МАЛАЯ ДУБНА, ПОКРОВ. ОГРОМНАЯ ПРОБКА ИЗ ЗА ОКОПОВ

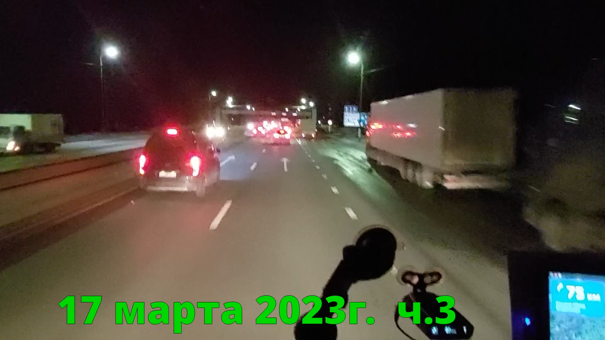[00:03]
Я что-то смотрю, столпотворение. Хотел сказать, в три ряда. Нет, там коллега просто стоит на обочине.
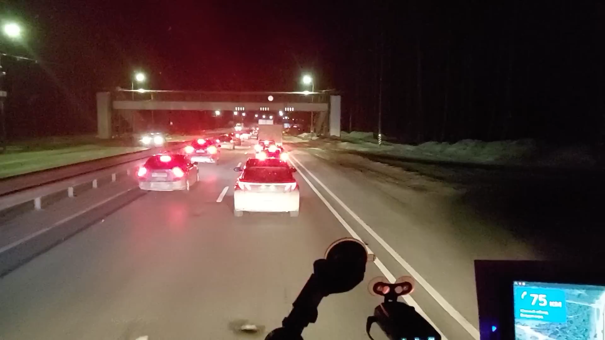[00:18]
Неужели отсюда уже начинается затор до Покрова?
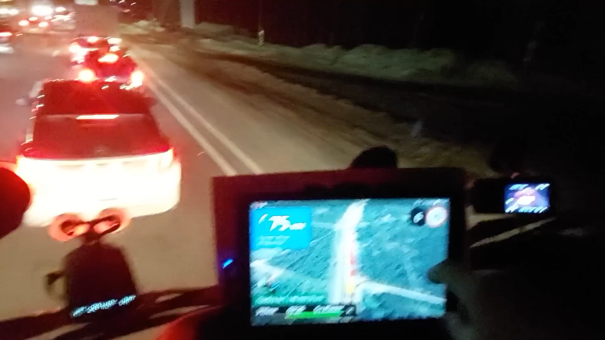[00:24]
Сейчас посмотрим, что у нас такое по карте. Ехай-яй.
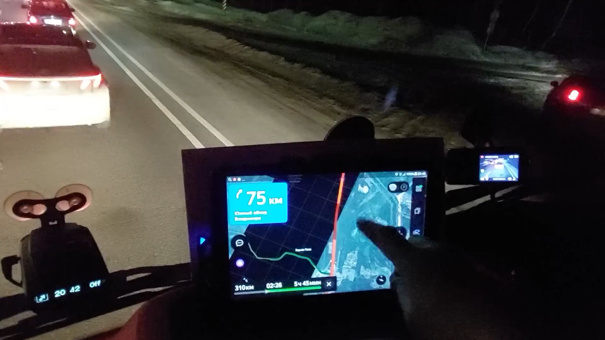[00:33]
И действительно, действительно многокилометровая пробка до самого Покрова.
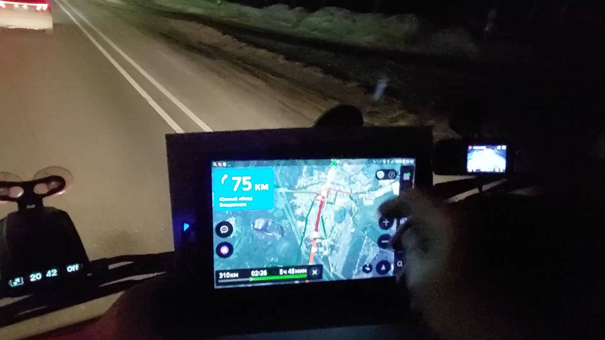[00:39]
Вот это да. Пробка на 1 час 46 минут. 9 километров. Блин, а на часах у нас... А на часах у нас без 15 9 вечера. Так, что делать? А не встать ли нам сейчас на стоянку? Он как задним ходом шпарит. Даже чуть-чуть не столкнулись они тут.
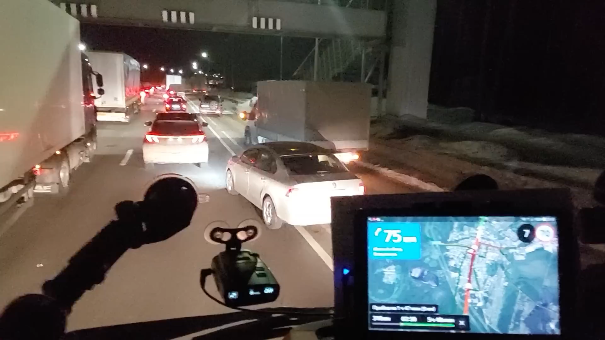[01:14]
Не встать ли нам на стоянку? И не поехать ли рано-рано утром? Я думаю, это как вариант. Часиков 4 встать, в 5 стартануть. И эти 300 километров мы проедем гораздо быстрее. Сейчас мы протолкаемся. Почти 2 часа, да?
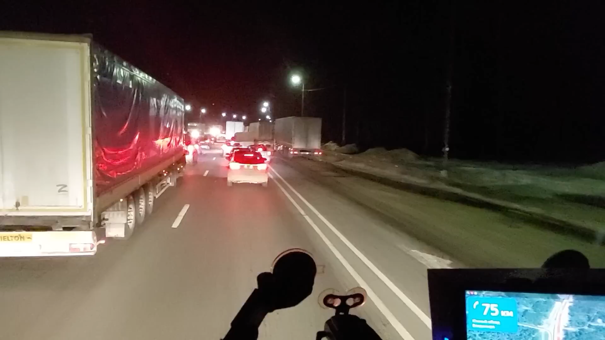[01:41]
2 часа это уже будет без 15.11. Ни то, ни сё. На этих 9 километрах. Я надеюсь, что утром-то все-таки будет попросторнее ехать.
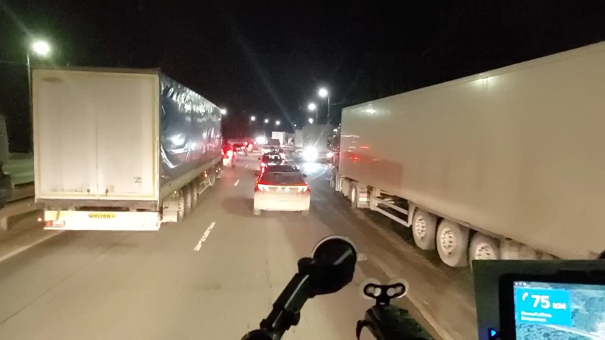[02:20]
Сейчас ведь многие ребята сразу, видя такое, что творится на дороге, сразу встают. Многие просто на обочину, чтобы отстояться, а потом ночью тронуться. Что задний ход заклинил, или он назад пытается отпятить. Ладненько, сейчас так и попробуем сделать. Попробуем. Зайдем на стоянку и баиньки.
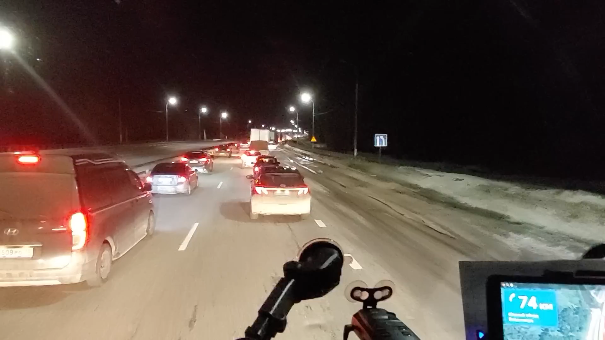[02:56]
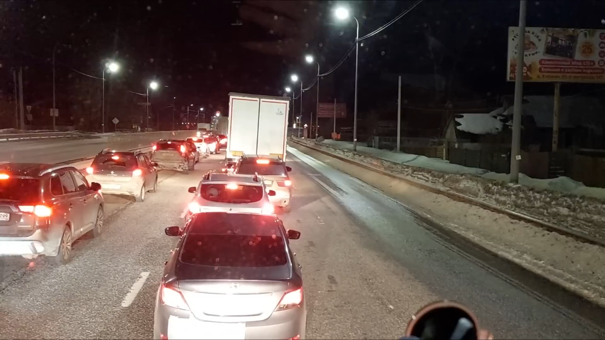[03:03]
Да, друзья, толкаемся мы здесь до Покрова. И еще сказали, в Петушках авария, фуру сложила. Под нее еще легковая. Легковая залетела. Там вообще все встало движение. Здесь осталось до стоянки буквально вот 200 метров. Но что-то фура, коллега, зашел и стоит прямо на въезде.
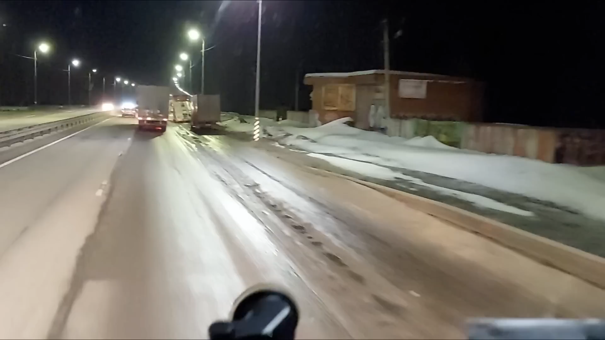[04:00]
А в Киржаче все битком было. И у Сытого Папы сейчас я проезжал. То же самое. Но что-то после этого вдруг ни с того ни с сего движение пошло. Смотрите, мы даже уже не 5 километров в час едем, а даже 45.
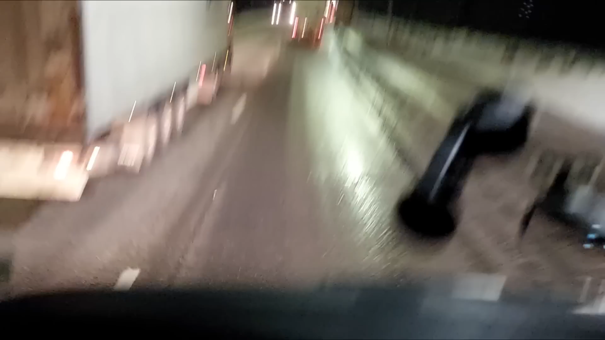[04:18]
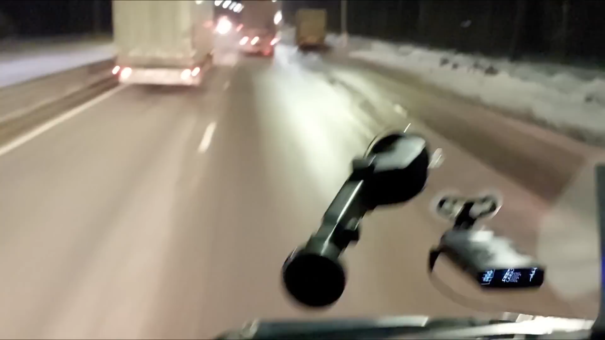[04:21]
Но чудес, как обычно, не бывает. Скорее всего, после светофоров сейчас получилось окошко. И ребята разогнались. А куда разгоняться? Сейчас опять встанем. Тут не поймешь, какой ряд быстрее идет.
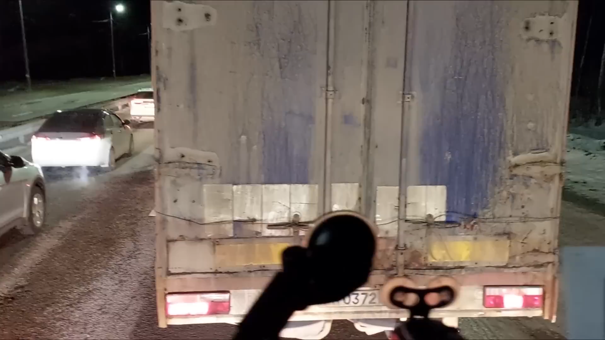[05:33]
На стоянках, может быть, места-то будут. Иначе в Петушках придется опять встать в пробку.
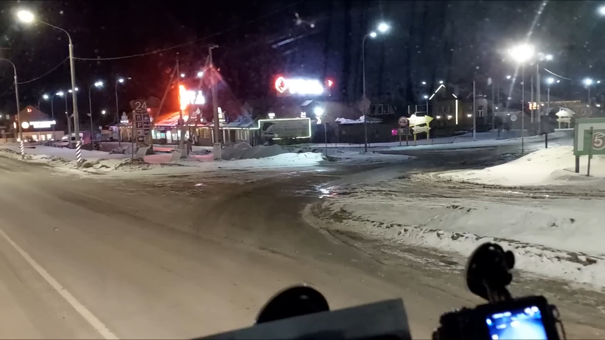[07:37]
но я не сторонник того, чтобы ночевать на обочине, хочется дойти до стоянки. А здесь нет, здесь тоже для грузовиков нет, тут только для легковых.
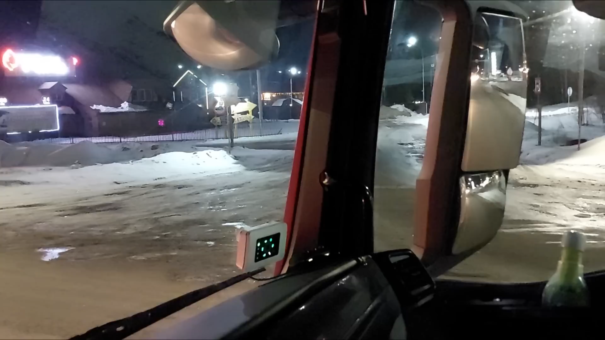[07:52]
Так и придется толкаться теперь по городу Покрову, а уже за Покровом искать стоянку. Иначе смысла нет, сейчас уже скоро будет 11, пока мы Покров пройдем. А там уж и на сон-то не останется, а еще впереди Петушки, и там авария.